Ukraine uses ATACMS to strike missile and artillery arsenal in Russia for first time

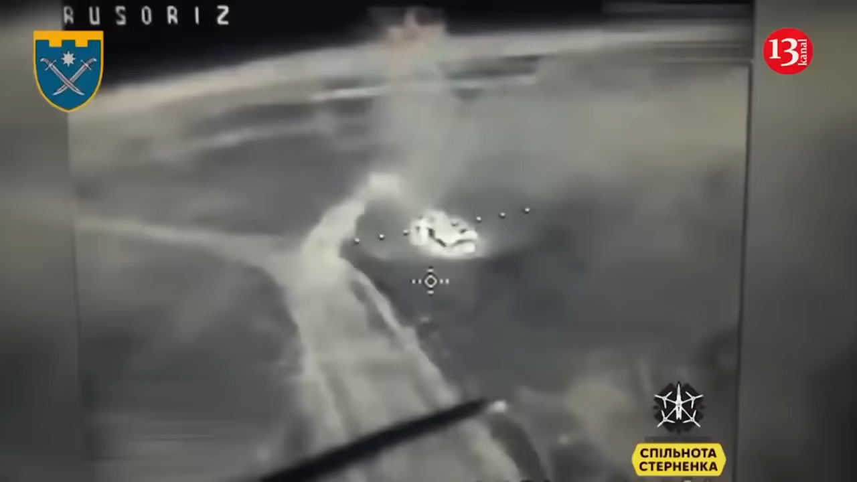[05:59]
destroyed more than 50 russian vehicles including
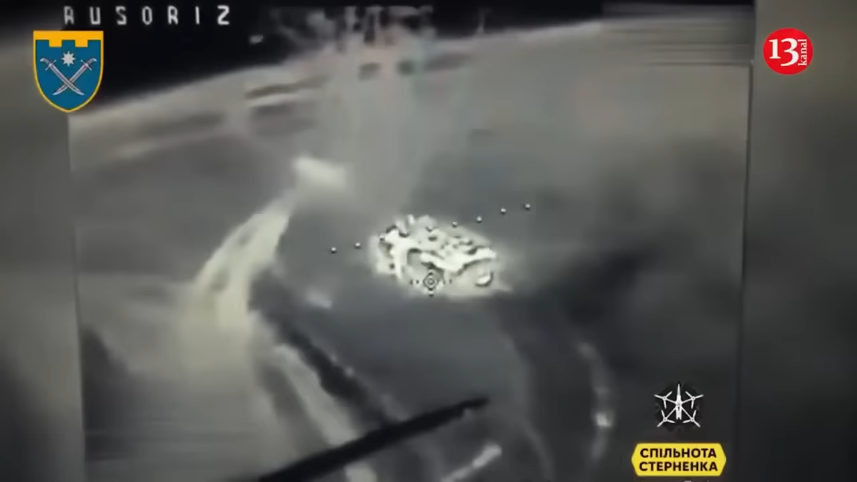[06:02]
armored personnel carriers and tanks according to him russian soldiers constantly
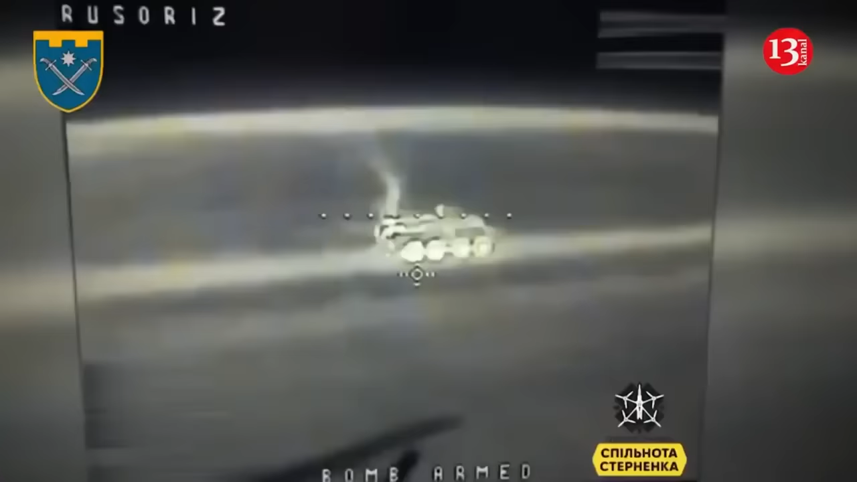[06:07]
make the same mistakes they drive on roads that are controlled by ukrainian firepower miss turns and even shoot at their own infantry positions artem efinov a drone operator in the